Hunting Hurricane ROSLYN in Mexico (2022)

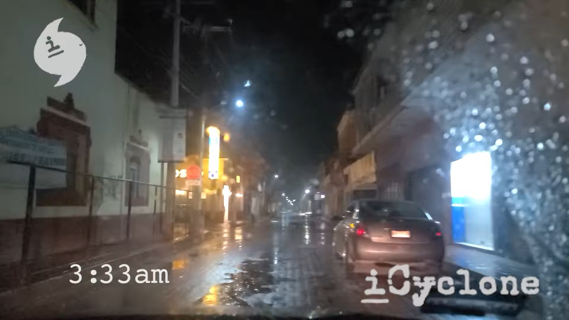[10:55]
A lot of potholes, the water covers them. Heading to Santa Cruz. Less than 30 minutes away. Conditions not too bad yet. Moderate rain. Not too much wind at all. I'd call it a light breeze, actually.